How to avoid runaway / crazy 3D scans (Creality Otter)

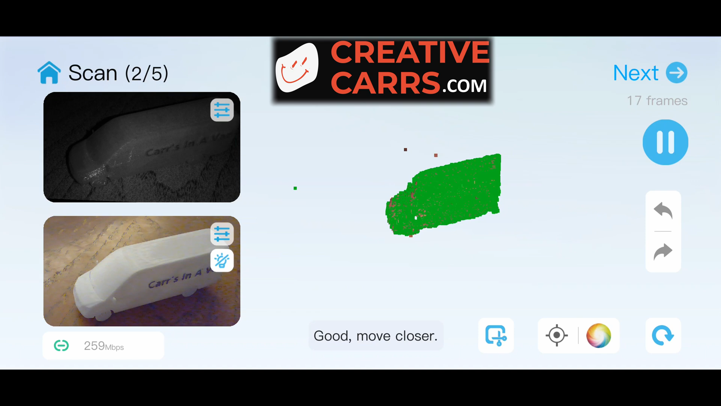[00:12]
If you'll notice I have this van here that I'm trying to scan I'm using the mobile app the Creality scan using my otter and
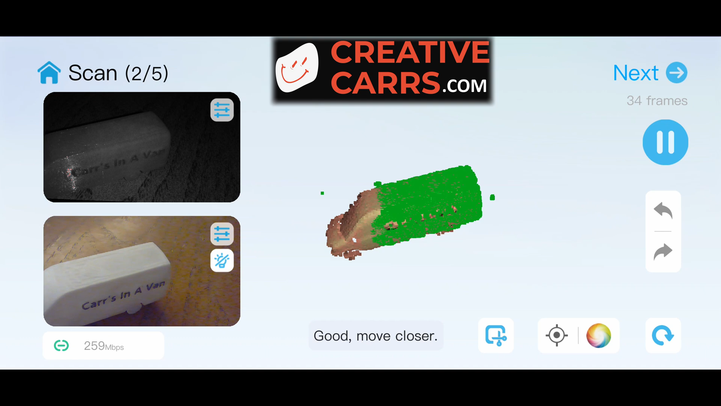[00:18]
Once I get towards the end you can see that it starts to effectively lose tracking That's really the root of the problem.
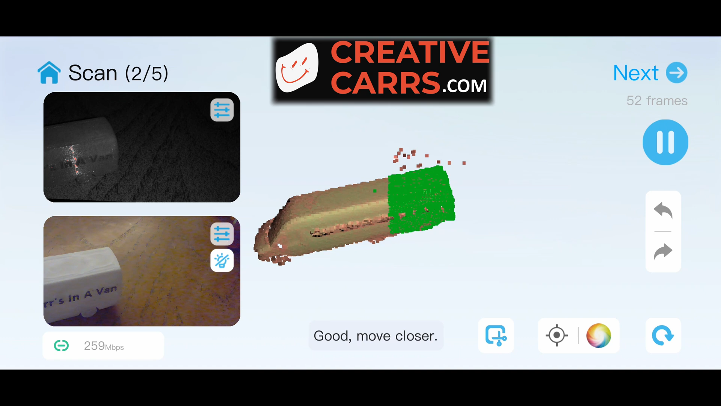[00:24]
And it just starts to go a little crazy You know, obviously the object.
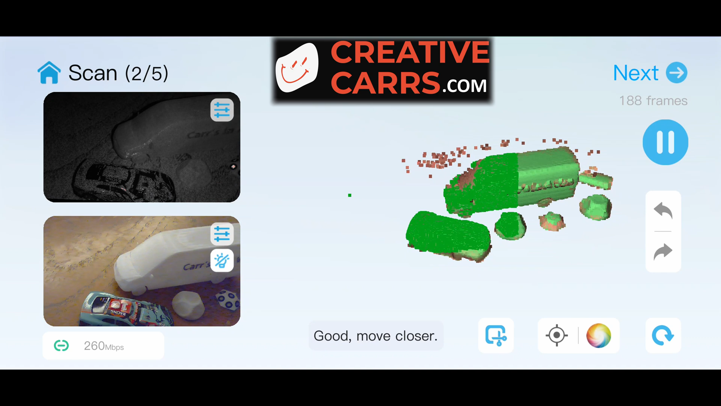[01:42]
again really the software just needs stuff to track
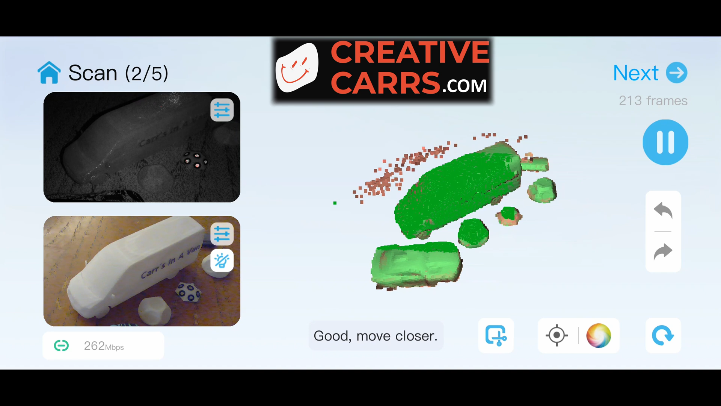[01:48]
It doesn't really matter what you use as a marker as long as it's some kind of obviously unique Geometry or texture depending on your scanning mode